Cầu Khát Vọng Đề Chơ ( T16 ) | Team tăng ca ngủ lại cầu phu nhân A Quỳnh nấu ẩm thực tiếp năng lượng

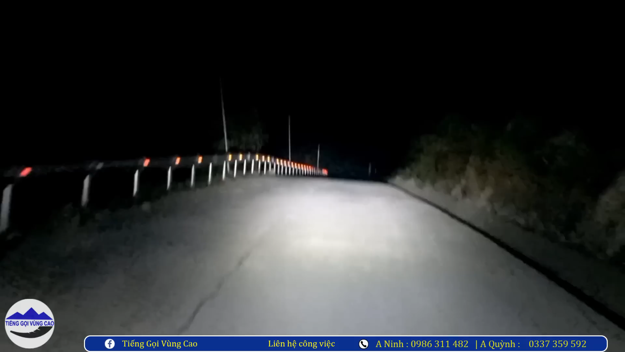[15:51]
Đấy là vừa sửa xong xe này bắt đầu đi rồi. Hôm nay em lắp cái đèn chân sáng lên thì đường rất là sáng trưng luôn.